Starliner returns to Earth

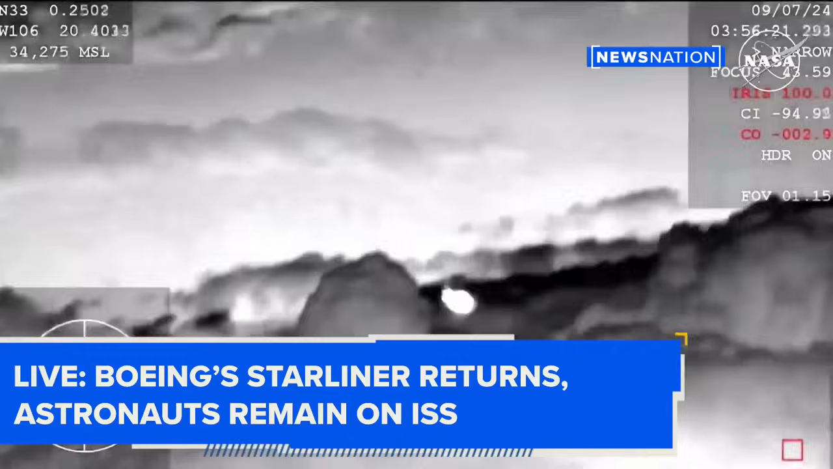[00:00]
Alright, and that action you're seeing on your screen. Forward heat shield and drogues out. Really interesting view of this coming down from the WV-57. See those two drogues parachutes now deployed. They slow the vehicle down initially until it gets to a safe speed for the enormous main parachutes to follow.